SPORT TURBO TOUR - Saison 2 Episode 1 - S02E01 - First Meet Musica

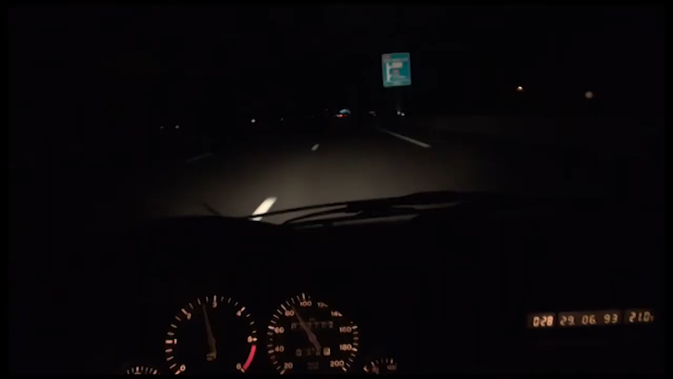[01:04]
Le définitif là. Et maintenant j'ai Montpellier, Lyon, Saint-Étienne, Thiers, Clermont-Ferrand, Vert. Ah ouais, c'est ça.